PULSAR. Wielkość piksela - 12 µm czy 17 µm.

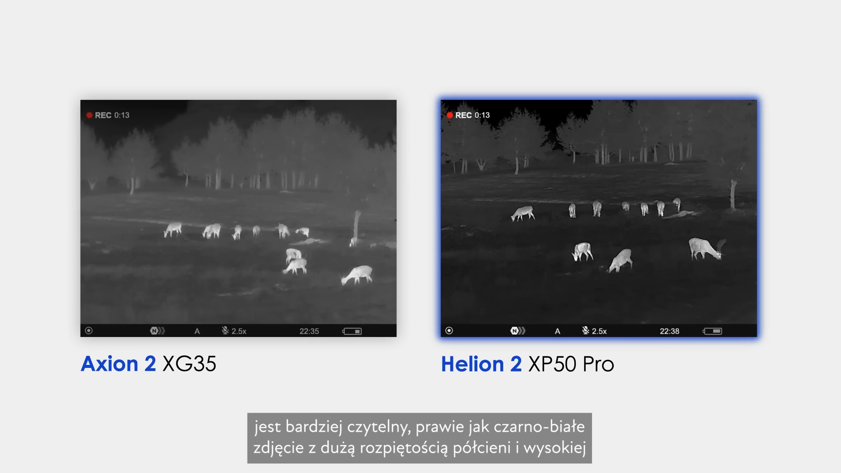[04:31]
As you can see, in conditions of low temperature contrast, the picture in Helion 2 XP50 Pro is more informative, almost as a black and white photo with large range of mid-tones and a high quality rendering of the animal and the background.